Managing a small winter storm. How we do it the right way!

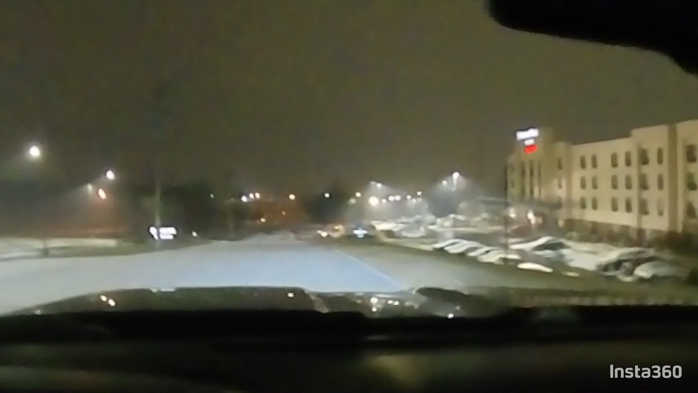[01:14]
All right, it's 12:38 now. Been sitting a little while waiting on everything, waiting on the snow to kind of start to pile up. I'm driving down to another property now to check it out.
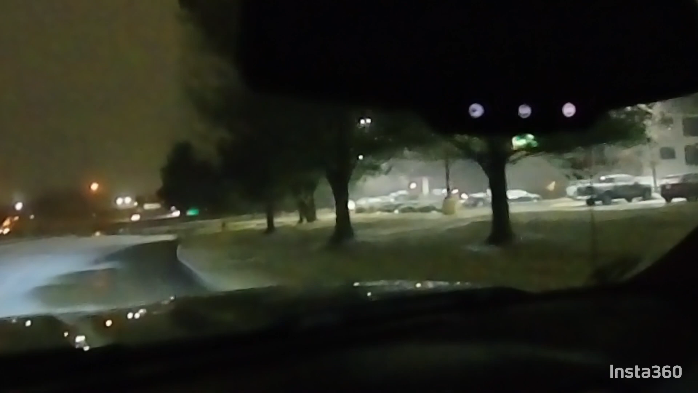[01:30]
Got quite a bit of residual out, but looks like we're gonna have to do something here the way the roads look. We're definitely still on to go at 1 o'clock. It's just a matter of how much we're gonna be throwing to keep up with this. So I'm gonna drive down here to my other property and we'll give you guys an update then.
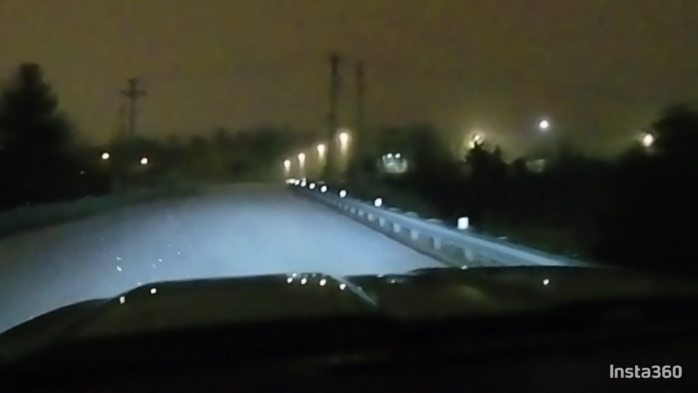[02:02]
Rolling up on our property here. This is the main road. It's got a pretty good little coating on it, but as you can see, properties that we take care of, still a lot of residual salt on there.
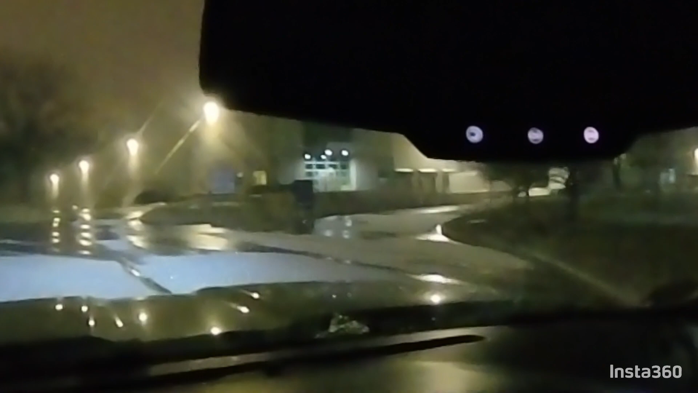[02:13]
They're keeping open pretty decent, but we got to keep up with that.
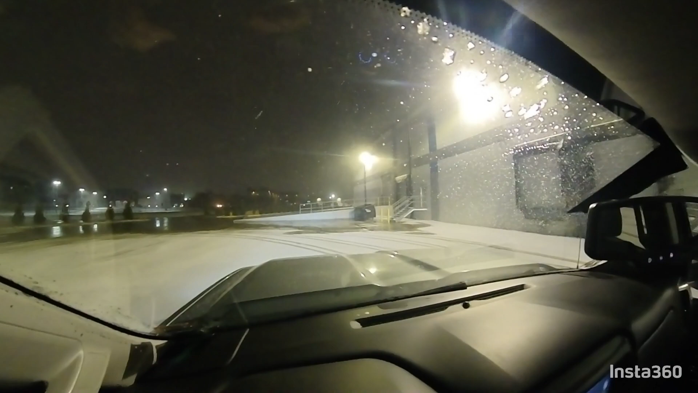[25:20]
Hey guys, I wanted to show you something else here. It's later in the night, it's 3 o'clock in the morning. This is another one of our properties. She was pretty open earlier, but we're getting a lot of drifting snow on here.
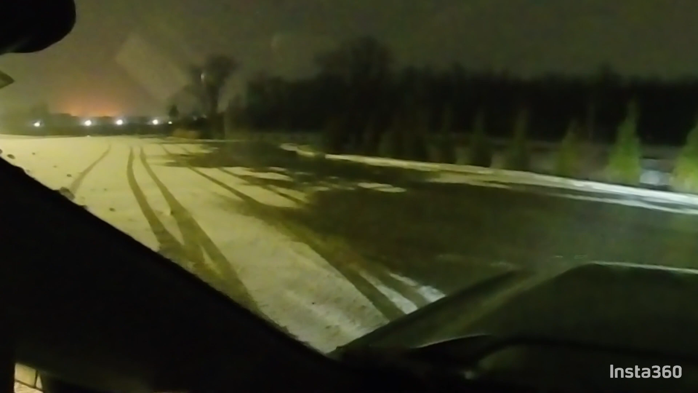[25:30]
This is one where you kind of have to run tire track to tire track. When you're new to this, you're gonna freak out. You're like, oh, we're never gonna burn this, but it'll burn. We only have a half inch of snow coming. Can't get freaked out about it. It looks bad, it's gonna open right up.
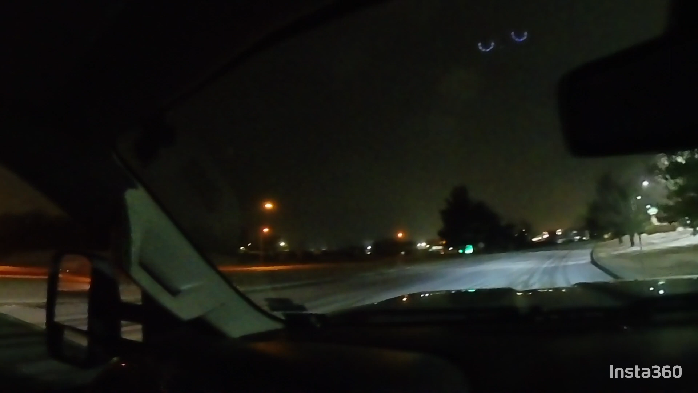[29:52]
But, there's some pretty terrible stuff out here. So, keep in mind. Expected. When we do curb to curb, we do curb to curb. Our clients can count on us to have nice parking lots when they come in.
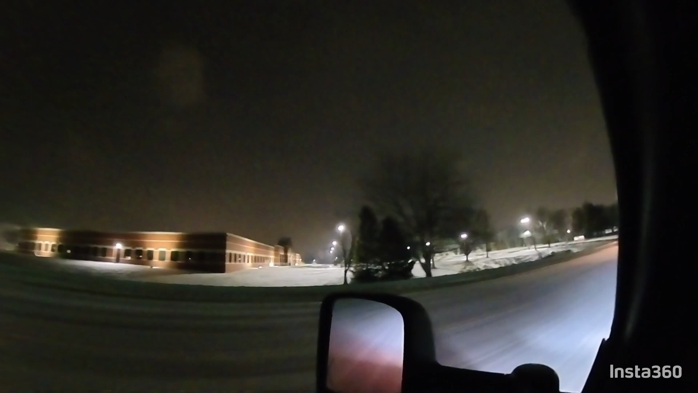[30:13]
So, we do better than that. Keep that in mind. There's another one. And another one.
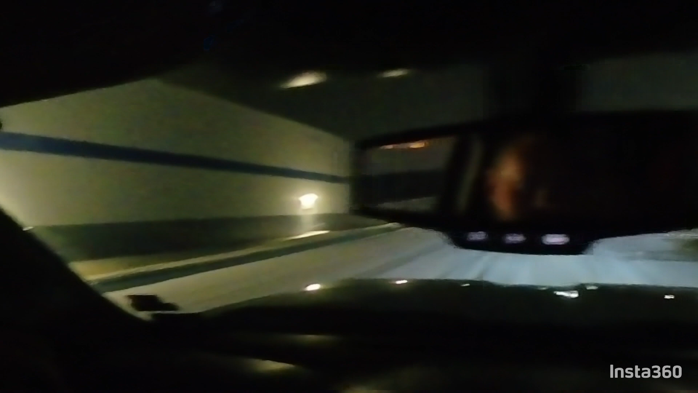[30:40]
And another one.
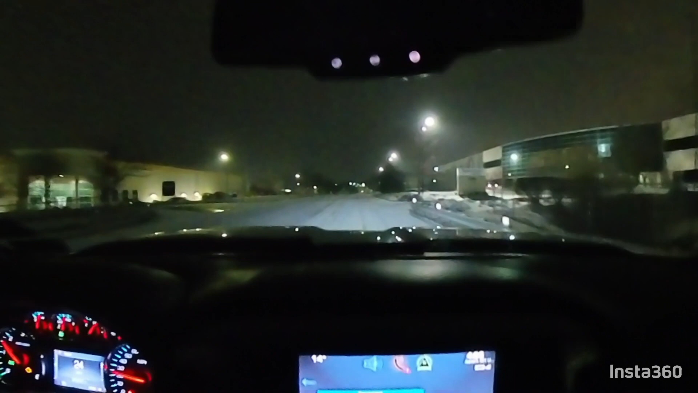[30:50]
Another one. Do better, guys. Do better. There's Frito-Lay. Not good. There's another one.